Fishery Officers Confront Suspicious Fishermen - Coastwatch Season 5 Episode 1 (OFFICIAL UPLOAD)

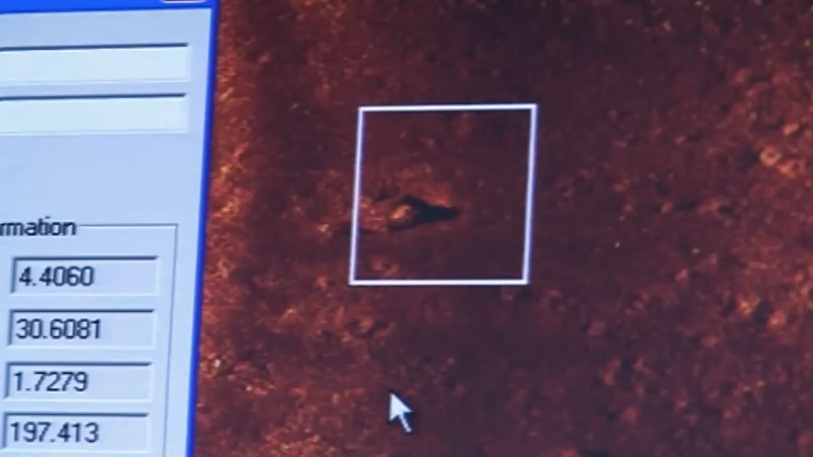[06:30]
Generally scored out in a pit where the tide currents run past and hollowed out underneath it.